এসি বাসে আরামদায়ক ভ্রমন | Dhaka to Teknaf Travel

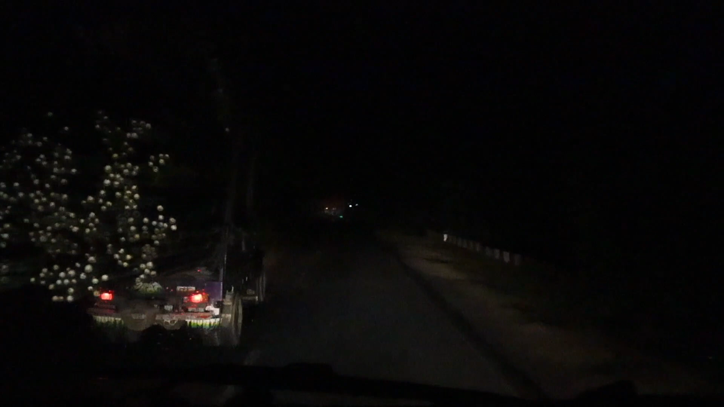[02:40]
লোহাগড়ায় বিরতির পর এগিয়ে চলেছি কক্সবাজারের দিকে, কক্সবাজার হয়ে টেকনাফ। এই রাস্তায় অনেক জায়গাতেই লেখা আছে হাতি চলাচলের পথ, সাবধানে চলাচল করুন।
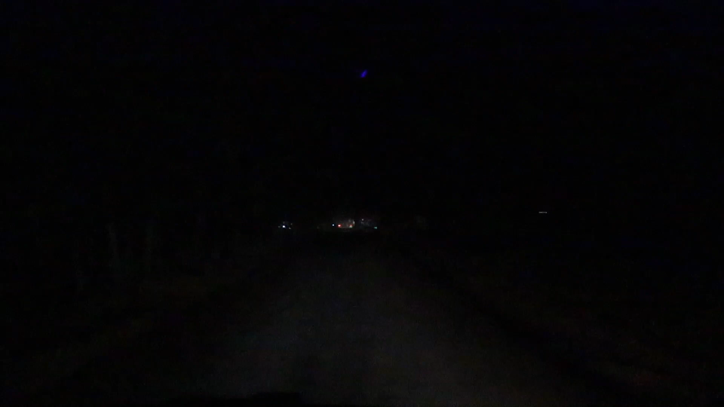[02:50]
অর্থাৎ এখানে বন্য হাতি চলাচল করে, বন্য এলাকা।